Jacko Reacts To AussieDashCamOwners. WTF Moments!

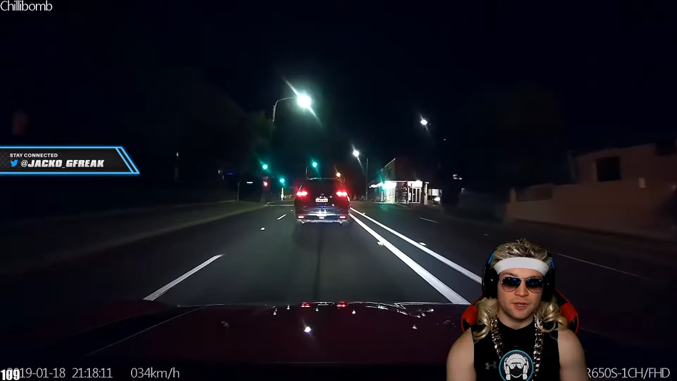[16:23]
I don't like people that don't look that way, and then they look ahead, but they don't look behind them.
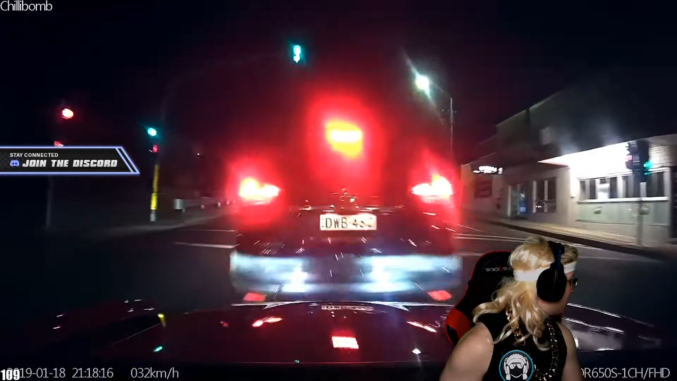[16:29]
You know, it's so dumb. Oh, what happened there? Bit of nose to tail.
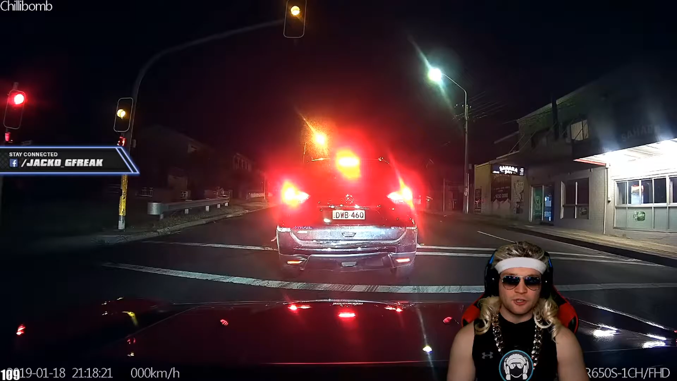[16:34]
Oh yeah, we'll just stop in the middle of the intersection and take photos and hold the traffic up. No worries.
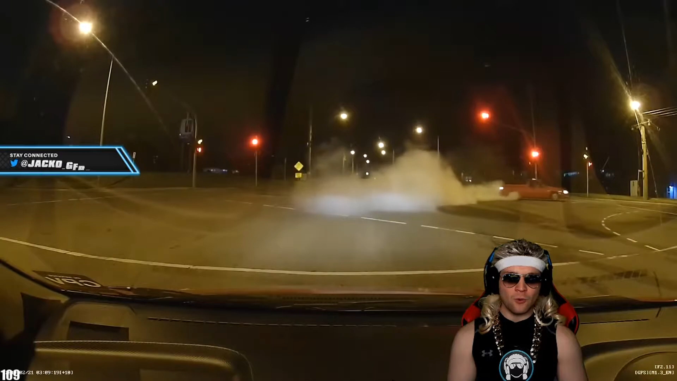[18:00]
That's not mad. The dude's like, yeah, babe. Yeah, you're right. That's so immature. How bright are these lights? Oh my god, I couldn't even see what happened. Looked like there was a star exploding in front of me. That's how bright that was.
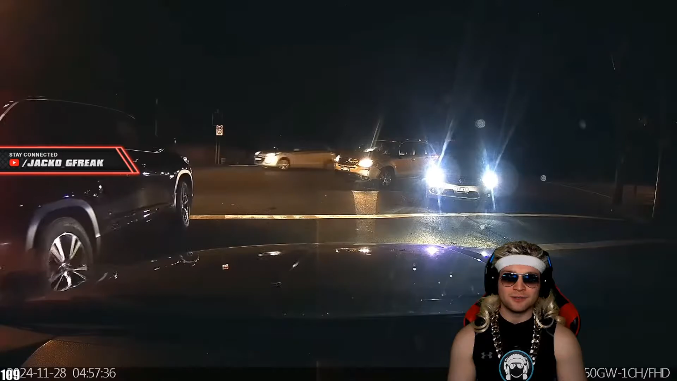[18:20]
And that car just drives off. Classic. What are you driving? A fucking bus? Jesus, man.